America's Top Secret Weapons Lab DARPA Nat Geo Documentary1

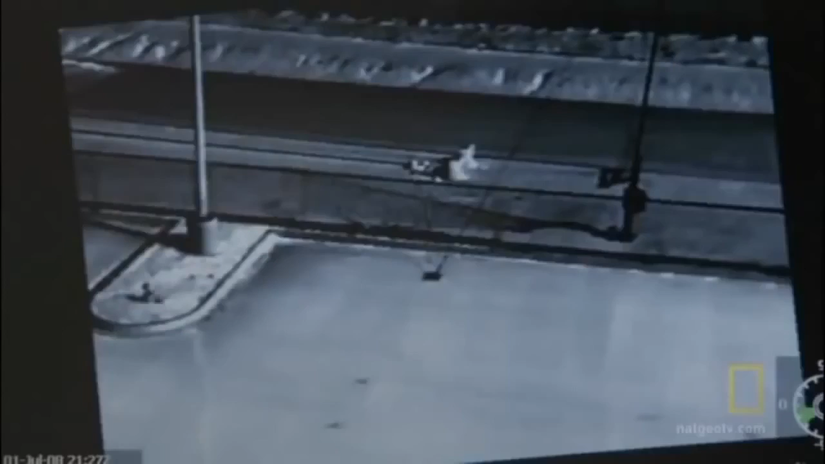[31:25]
They spot their target. The MAV's infrared camera detects what the naked eye cannot.
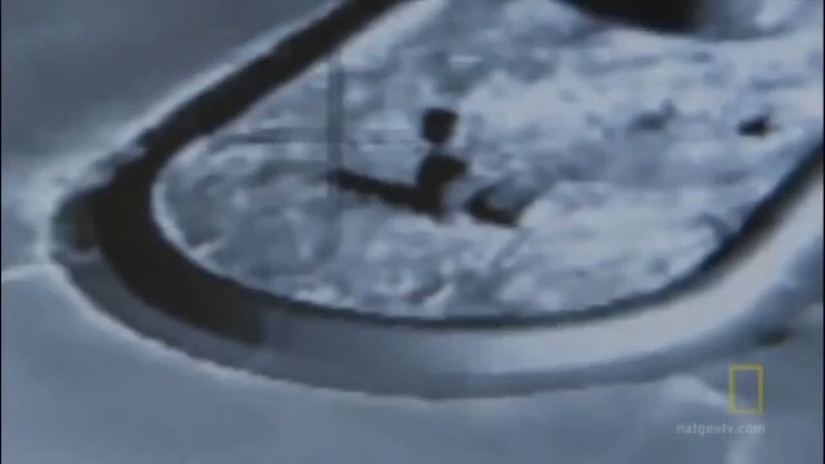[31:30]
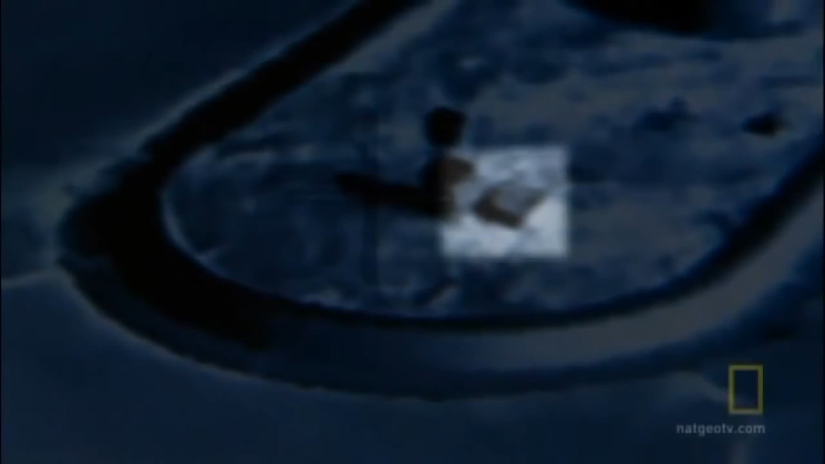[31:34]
Definitely something man-made, different temperature than the surrounding area,
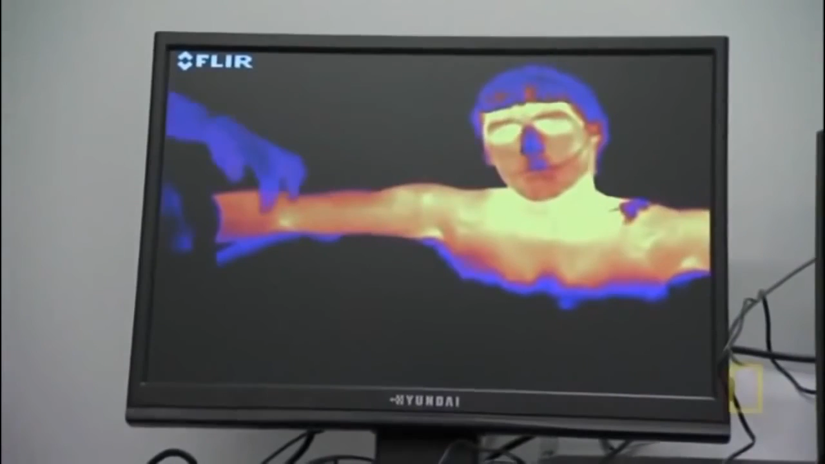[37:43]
Okay, and you look on the infrared you can see little spots on your arms are starting to warm up like right there in your elbow region.